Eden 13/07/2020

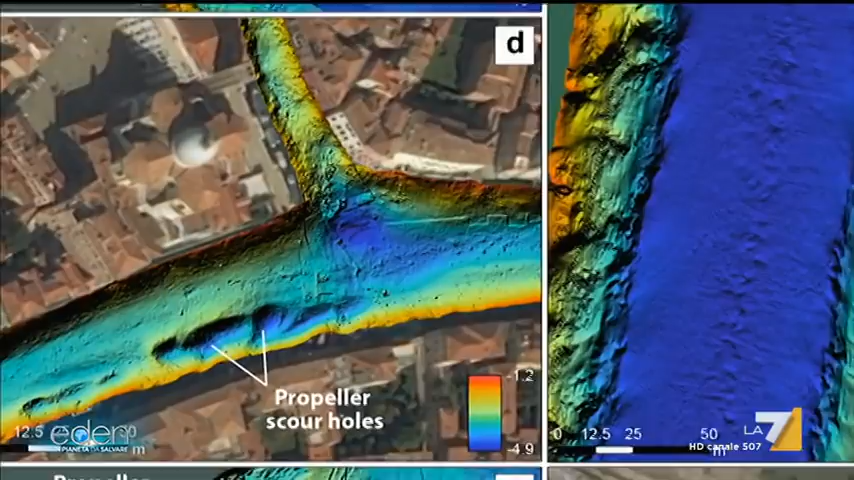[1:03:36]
Lo studio ha messo in luce le conseguenze dell'attività umana sulla laguna, rilevando ampie zone di erosione e una grande quantità di rifiuti sul fondale,
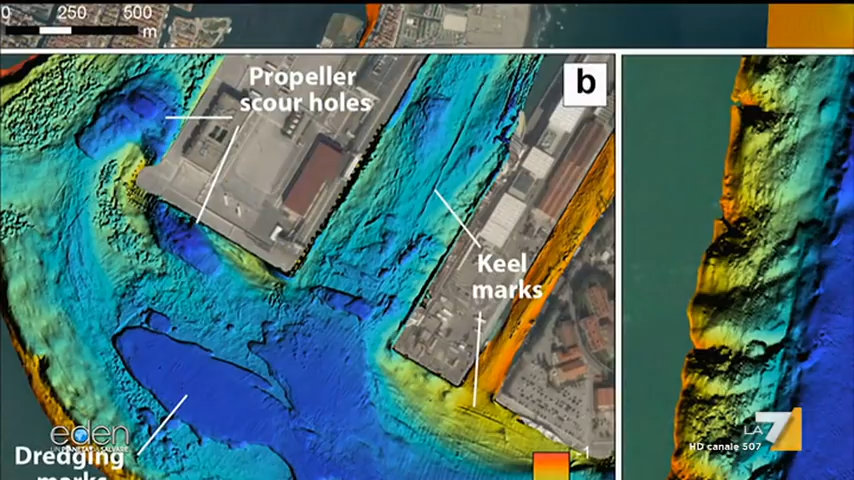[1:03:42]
che ha indotto gli esperti a parlare di una sorta di terra dei fuochi subacquea.